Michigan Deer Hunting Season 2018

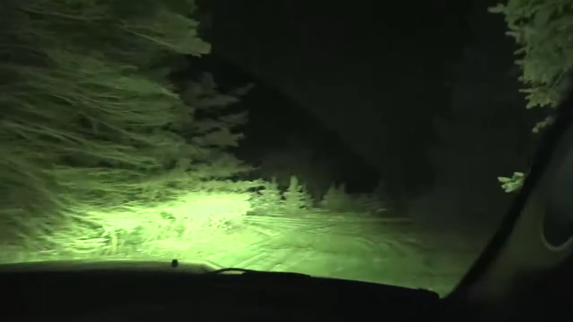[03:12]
I'm using night vision so we can get a good shot in the dark. We reached the hunting site and began to notice some signs of deer in the area. It looks like we may be lucky today. The hunter started to load his weapon for the hunt and prepared the necessary equipment.
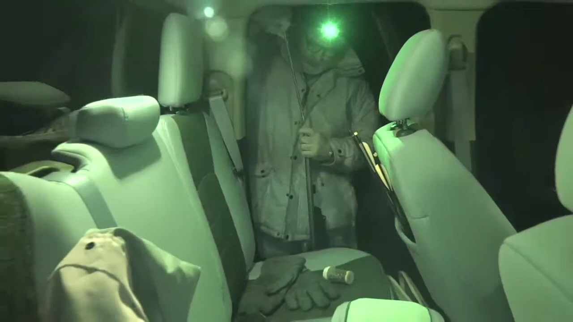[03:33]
Then we went off to the hunting blind.
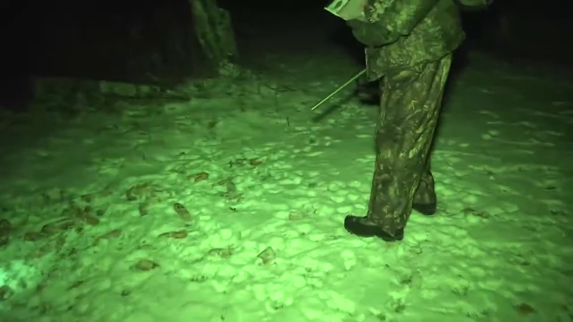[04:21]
They ate most of the bait. You see how many steps out here?
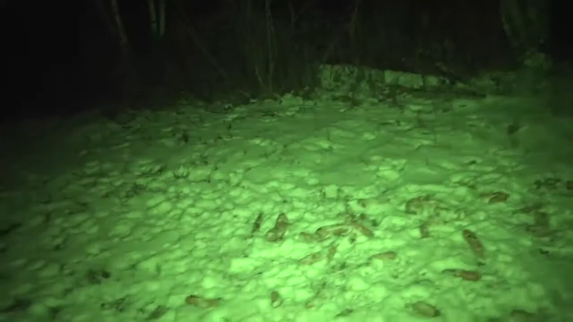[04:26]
That means they're coming here all the time. This is the bait used to attract the deer. Fatty is putting down carrots and some carrot-scented powder to attract the deer.
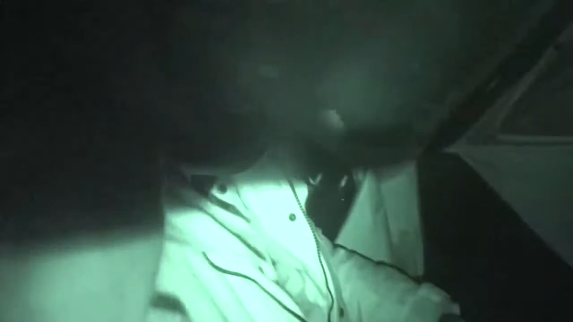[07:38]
See the tent here, the netting is camouflage.
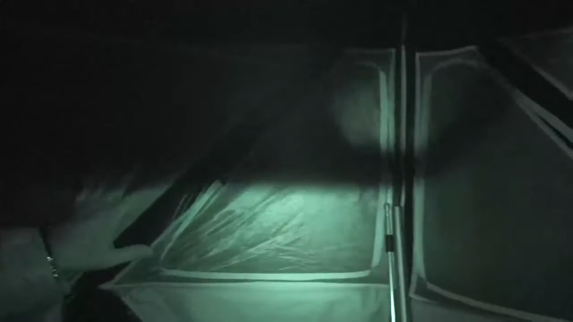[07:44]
The deer cannot see inside. So we can see them, they cannot see us.
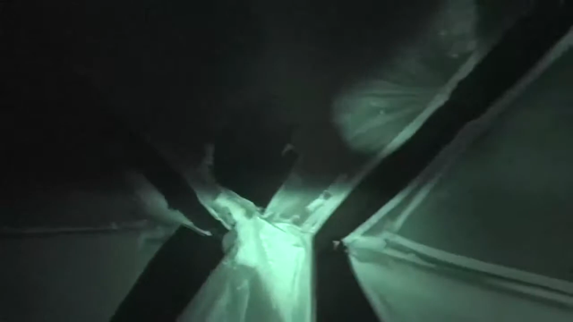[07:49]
When it comes in, we'll shoot through this.
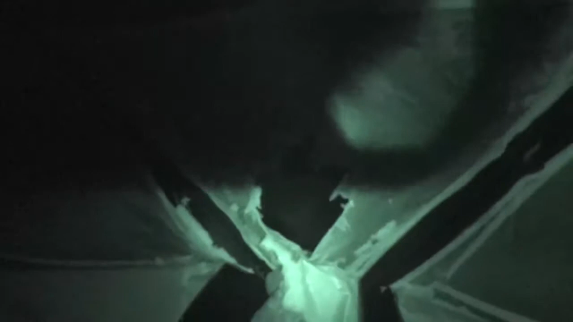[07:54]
If I can point the gun out, this will be great, but I don't want it to see me.
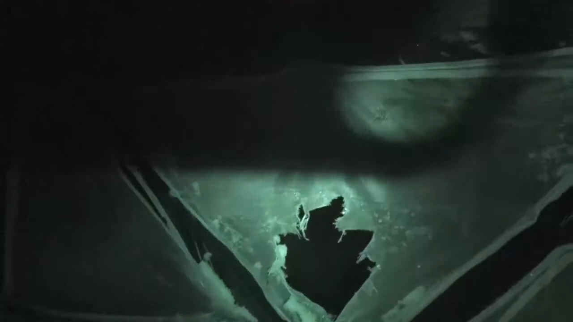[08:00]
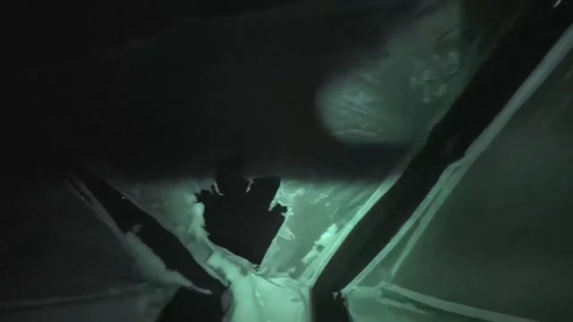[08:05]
Now we're sitting directly from the bait. The bait's over there.
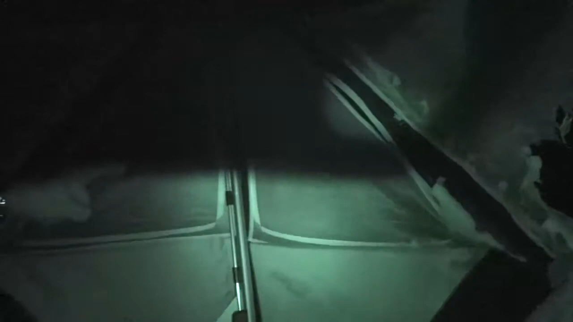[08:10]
Where we put it, about 25 to 30 yards. That's gonna give me an accurate shot.
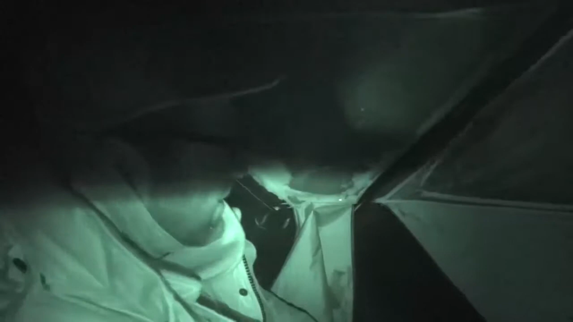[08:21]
The only thing we can do right now is play the waiting game.
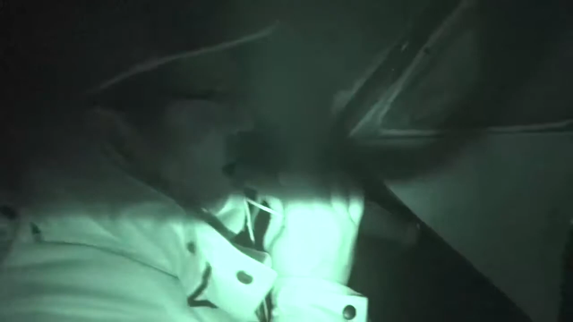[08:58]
Fatty uses a deer caller to imitate the sound of a male deer to attract some female deer.
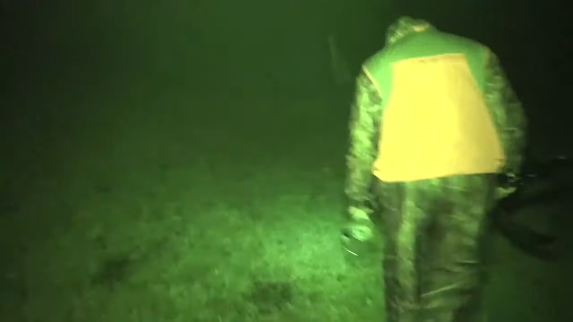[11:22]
See, deer's been coming here, and this is a crush.
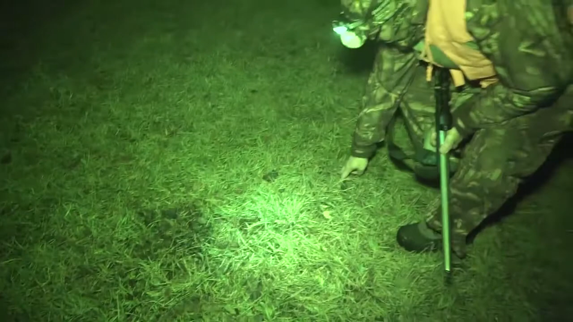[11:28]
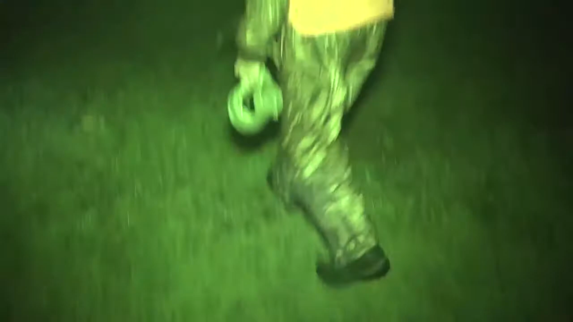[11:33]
This is fresh, this is this morning. And so they eat all the bait. So that's good. That's a good sign. That's a good sign that they've been coming here. Okay, we set up camp. Now we're sitting in a tent before we open the windows. Make sure we got everything situated. We don't want the light to hit outside.
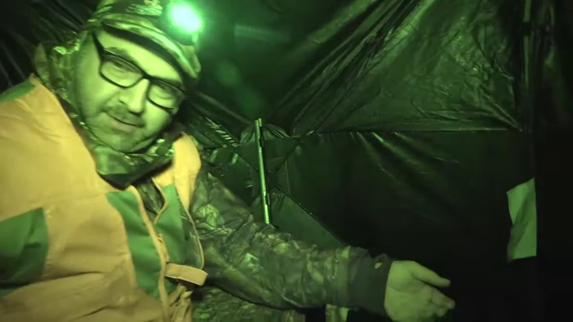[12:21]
Deers is very sensitive to smell. You don't want it to smell you. And we use the doe odor.